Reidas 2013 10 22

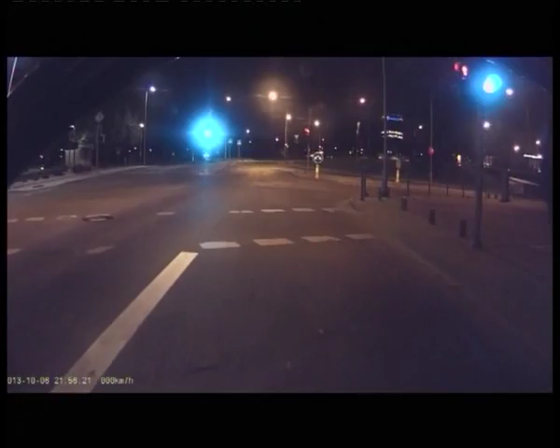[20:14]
Jums ne vilniečiams nepasigirdo. Ne Lukiškių aikštė, ne Lukiškių kalėjimas, o Lukiškių gatvė. Vilnius. Kas jau kas, o taksi vairuotojas turėtų žinoti, kad čia baigėsi eismo juosta, baigėsi jie ir galėtų daugiau supratingumo keleivinio autobuso atžvilgiu būti. Jame juk ne silkės, o žmonės. Sanevičiaus gatvėje netrukus išvysite avarinę situaciją. Ups, os nebuvo.